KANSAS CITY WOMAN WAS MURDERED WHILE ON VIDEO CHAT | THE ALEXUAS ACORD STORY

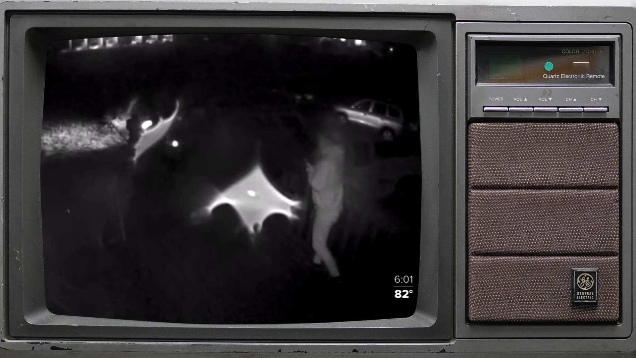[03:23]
Police gave us this screenshot, showing a car they believe could be involved.